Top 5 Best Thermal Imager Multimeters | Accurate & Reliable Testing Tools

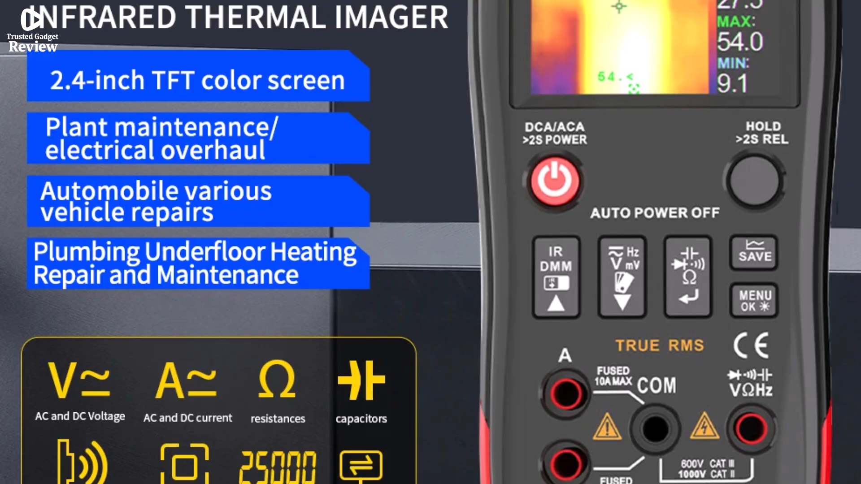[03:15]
It combines a digital multimeter with an infrared thermal imager, giving you two powerful functions in one device.
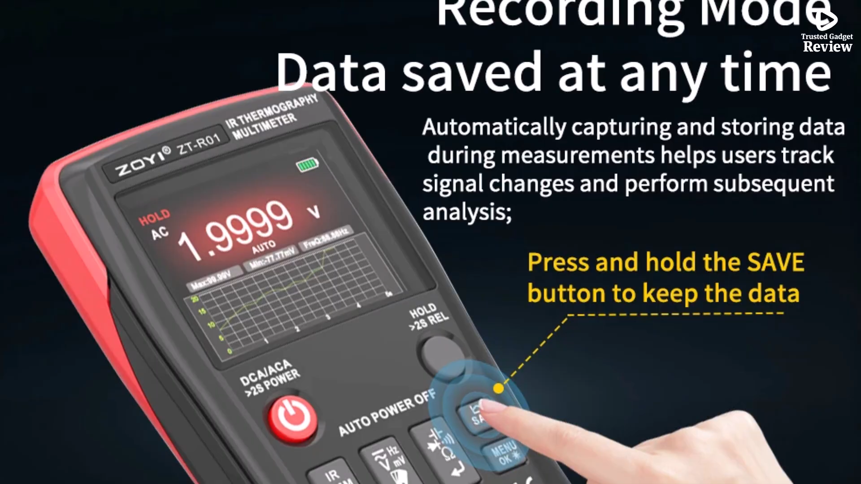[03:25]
With its thermal imaging capability, it can detect heat patterns from dash 20 degrees Celsius to 550 degrees Celsius,
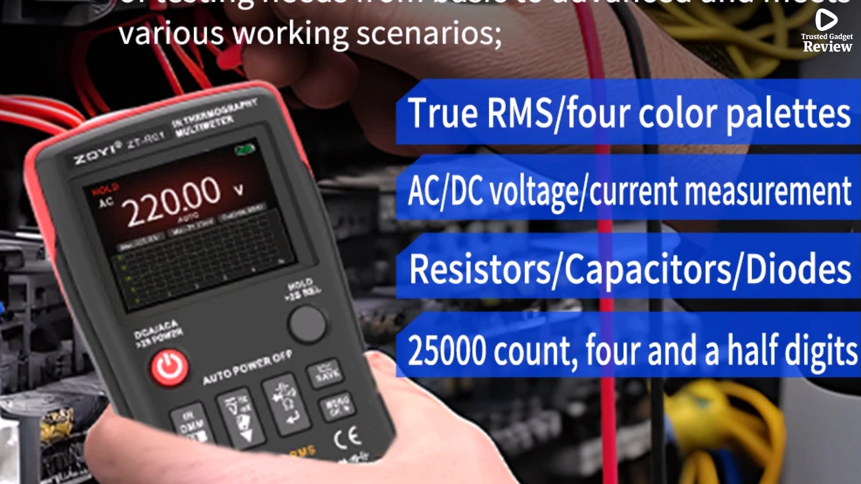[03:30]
making it useful for spotting faulty wiring, overheating components, or even checking floor heating and pipelines.
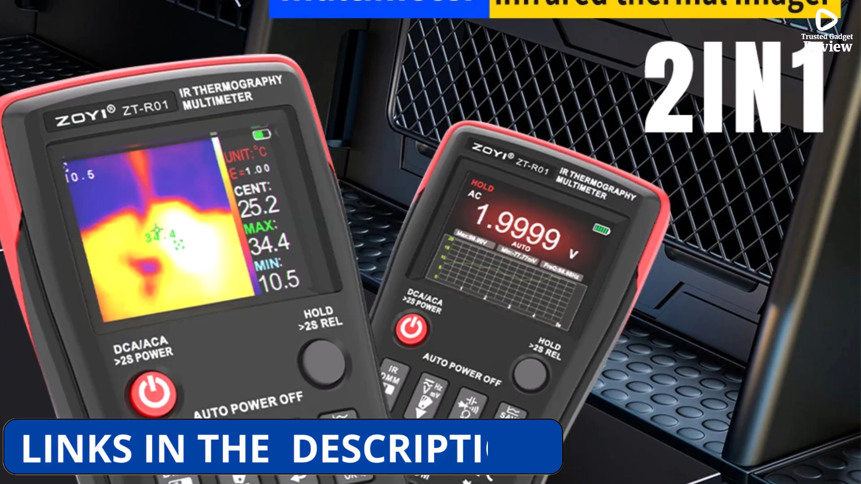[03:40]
On screen: max 34.4°C, min 10.5°C
The 32x32 IR resolution with four color palettes provides clear thermal visuals for quick diagnostics.
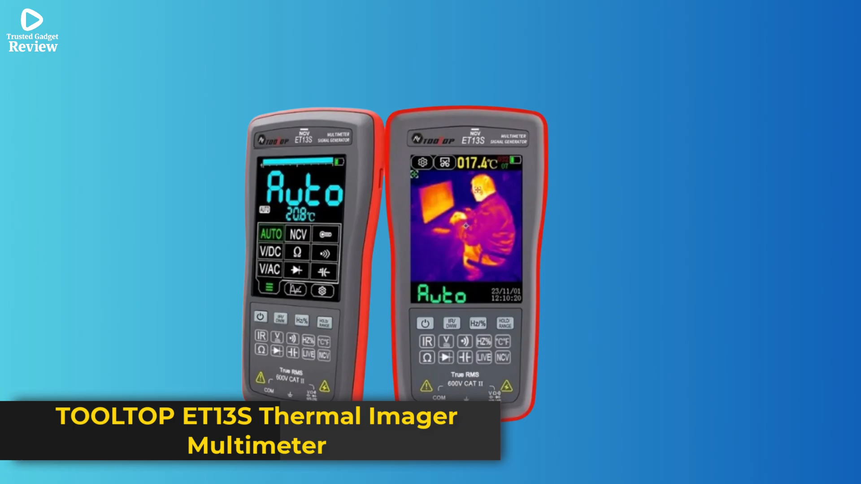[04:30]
and digital multimeter is a compact and practical tool designed for both professionals and DIY users.
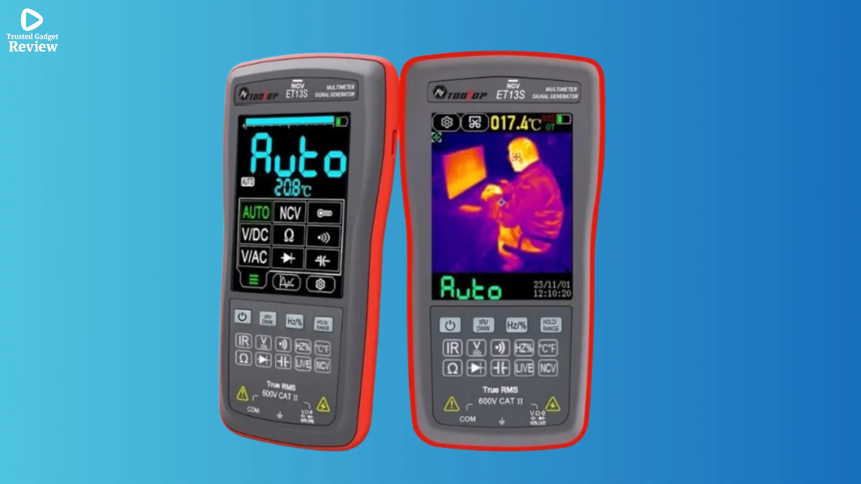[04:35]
On screen: spot 017.4°C
With a 192x192 thermal pixel resolution,
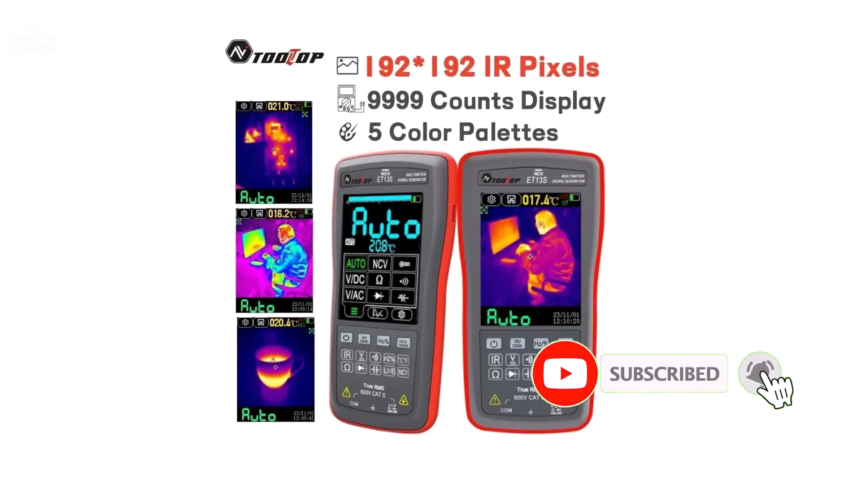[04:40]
it can accurately detect heat variations, making it perfect for identifying electrical faults,
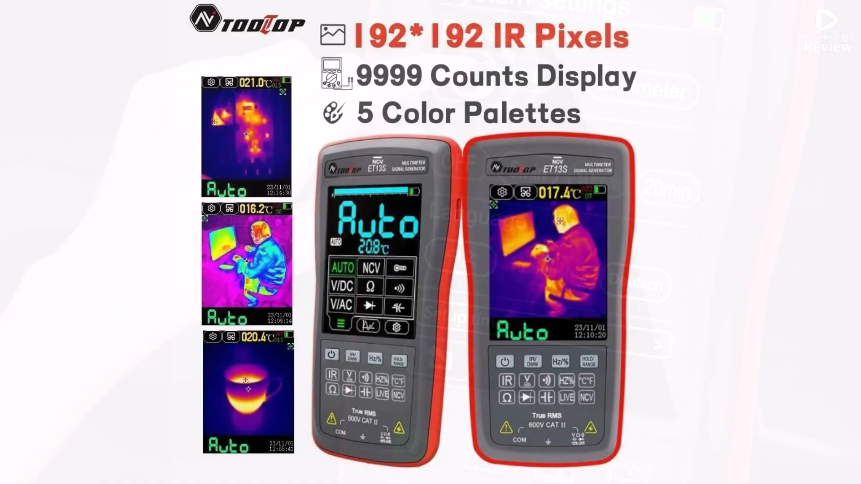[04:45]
checking automobile parts, or inspecting heating systems and pipelines.
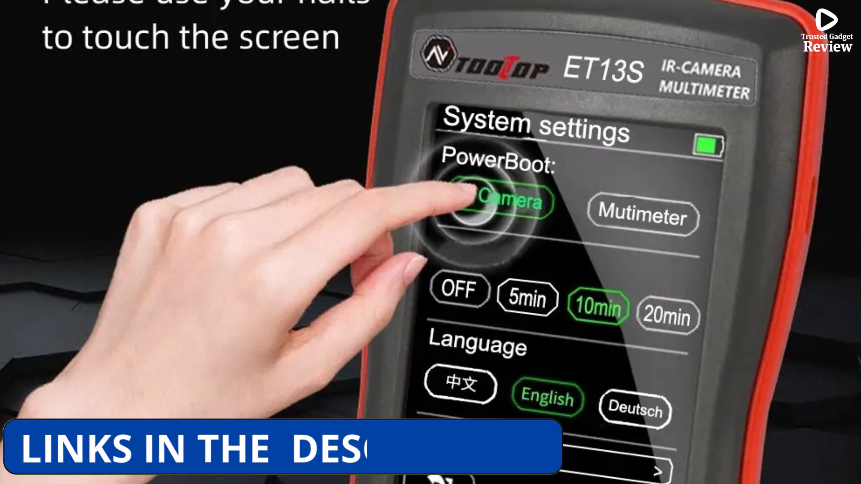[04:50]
The thermal camera covers a wide temperature range from dash 20 degrees Celsius to 550 degrees Celsius,
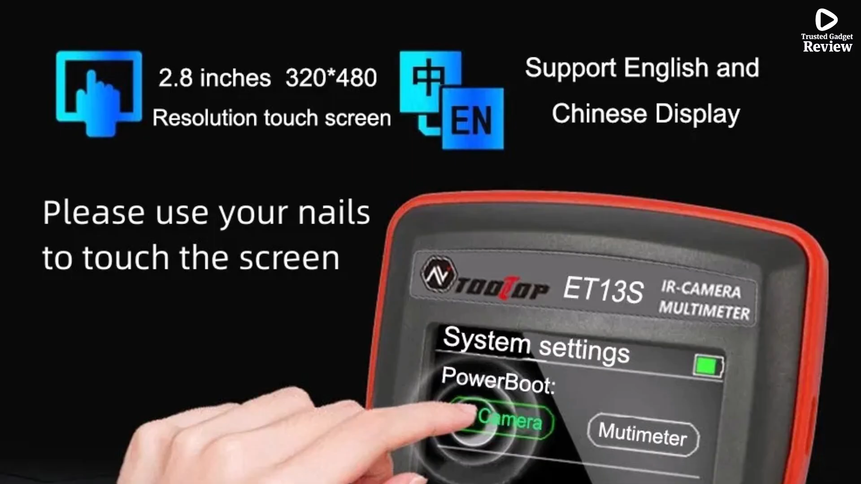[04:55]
giving you flexibility for different applications.
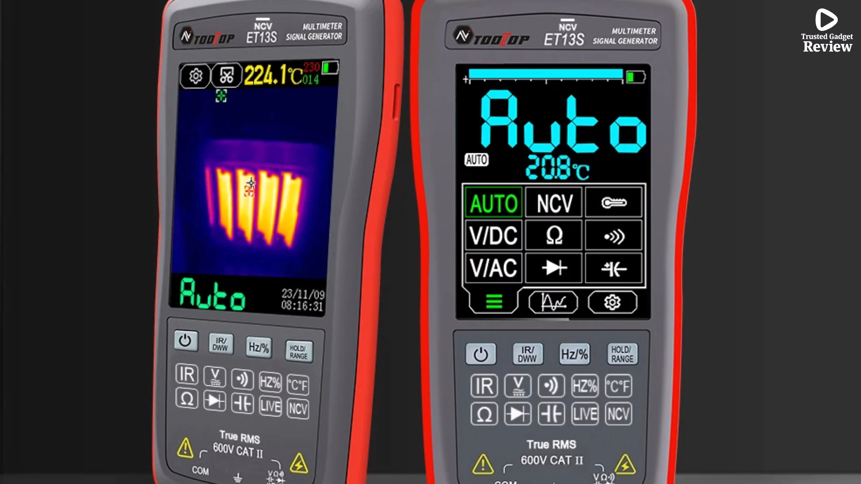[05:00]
On screen: spot 224.1°C
As a 9,999-count digital multimeter, it also provides reliable measurements for voltage,
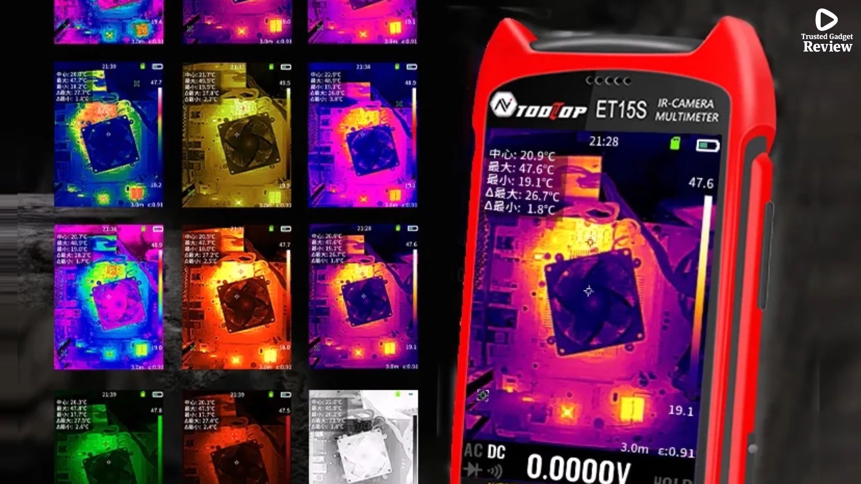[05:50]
it delivers clear thermal imaging for detecting heat patterns in PCBs, circuits, and electrical systems.
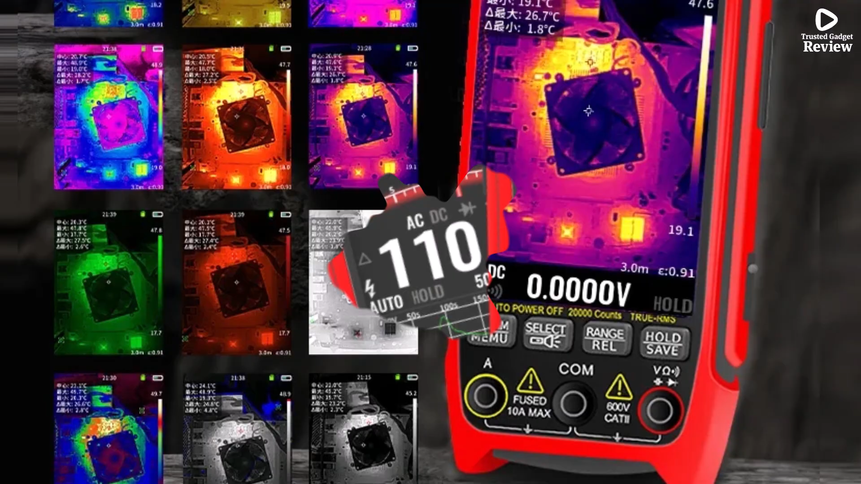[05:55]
With a wide temperature range of dash 20 degrees Celsius to plus 550 degrees Celsius and 15 color palettes,
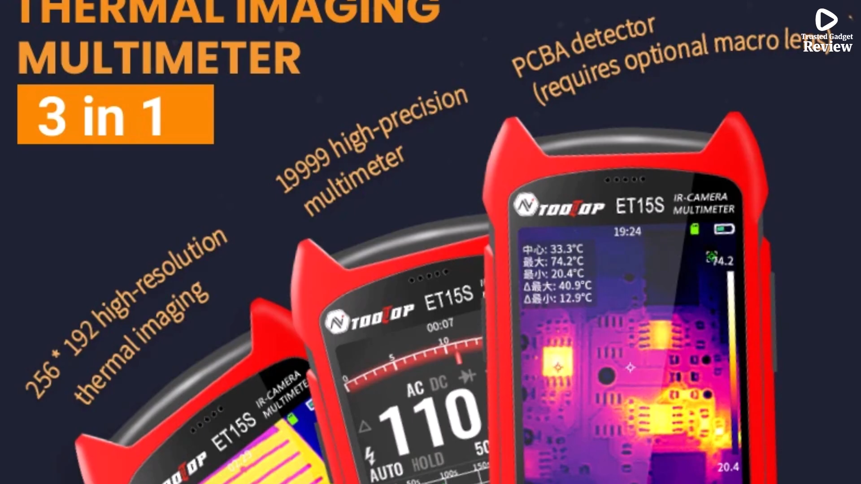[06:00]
On screen: max 74.2°C, min 20.4°C
it adapts to different inspection environments,
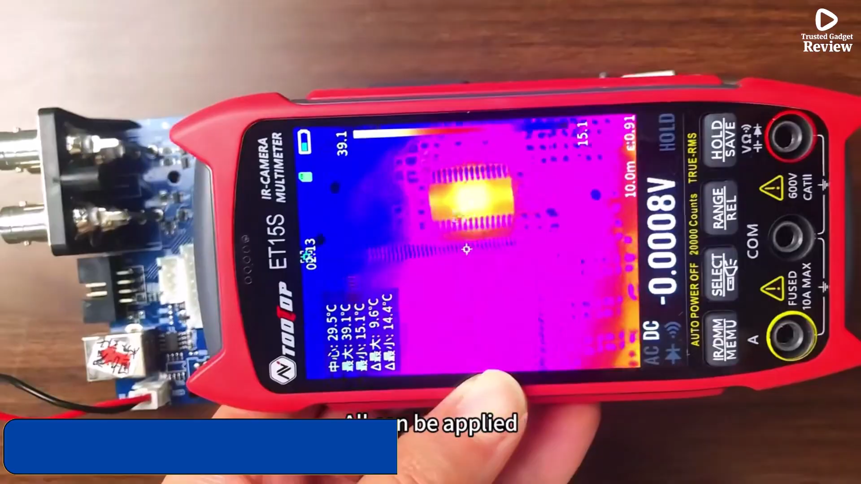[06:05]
On screen: spot 29.5°C, max 39.1°C, min 15.1°C
making it versatile for industrial and home use.
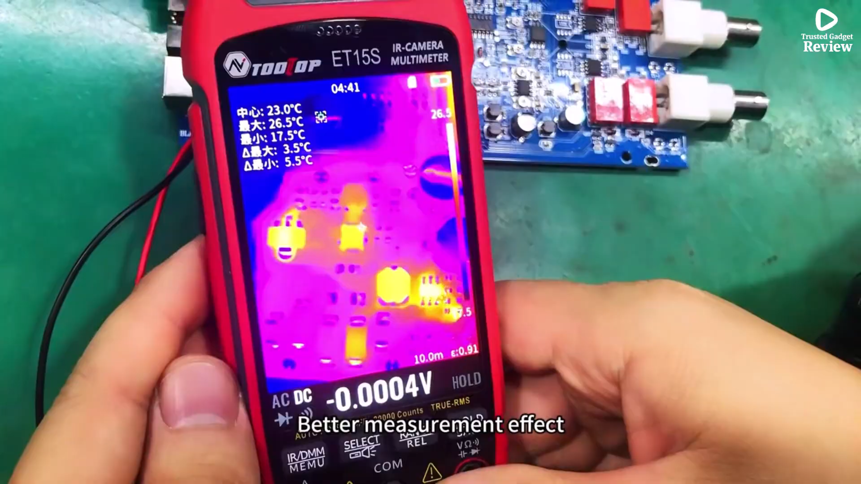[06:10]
On screen: spot 23.0°C, max 26.5°C, min 17.5°C
Beyond thermal imaging, it functions as a 19,999-count multimeter,
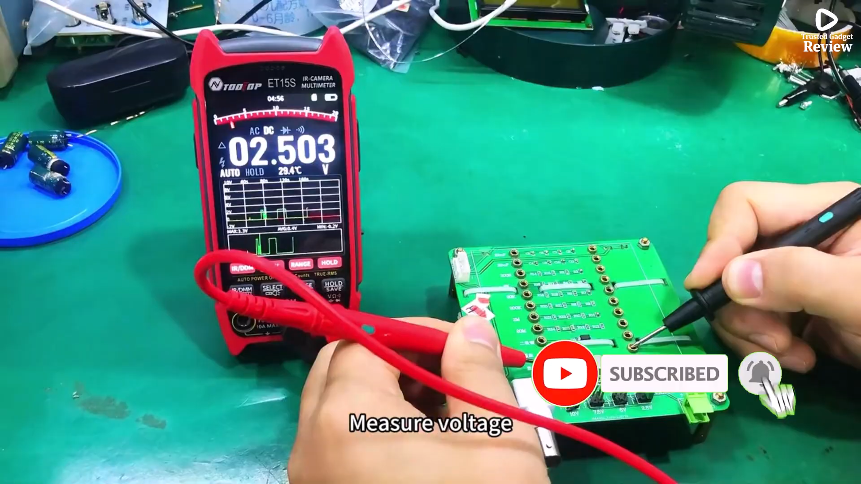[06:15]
supporting measurements for voltage up to 1000 VDC, 750 VAC, current up to 10A,
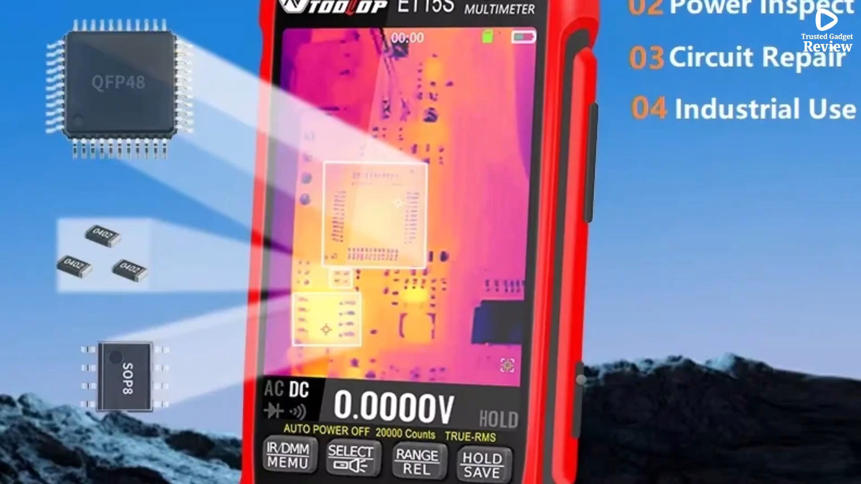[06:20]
resistance, capacitance, duty cycle, diode testing, and continuity checks.
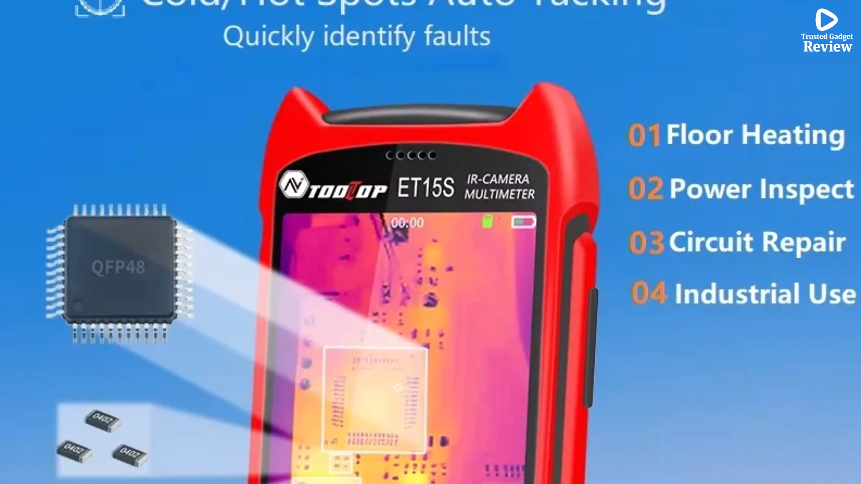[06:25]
The Type-C USB interface and detachable 18650 lithium battery ensure convenience and extended usability.